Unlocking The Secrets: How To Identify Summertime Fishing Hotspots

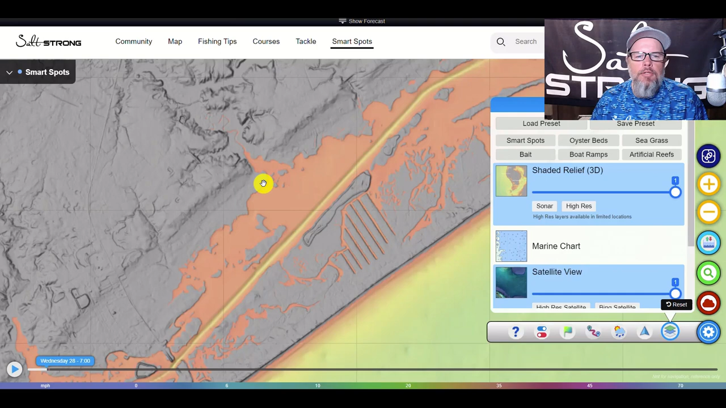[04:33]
so again in the wintertime what's going to happen is these fish are going to push back up here in these creeks and then as the water warms up in the springtime they'll they'll move out here to these outside points but what's going to happen is as that water temperature gets really high in the summertime they're going to move all the way out here and the reason why they're going to do that is because that icw is bringing